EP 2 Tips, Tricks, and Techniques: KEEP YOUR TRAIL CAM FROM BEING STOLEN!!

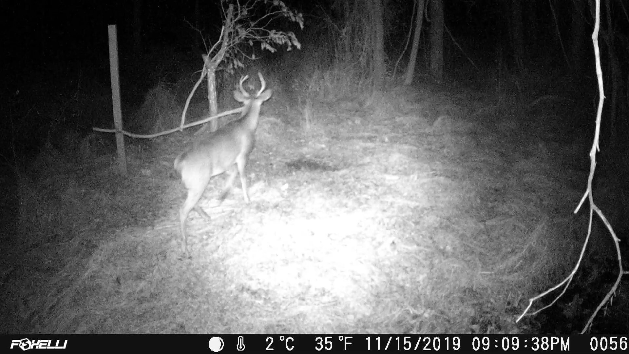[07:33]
but a lot of the times, it's not just the lights they're seeing. They're seeing this box strapped to the tree that they know wasn't there before. Getting it up out of their sight also seems to help. If you look at a lot of my trail camera videos, the footage is up, aiming down at the animals. It just, in my opinion, takes out a lot of the game spooking from the cameras and also huge benefits from keeping it from being stolen when it's mounted up there.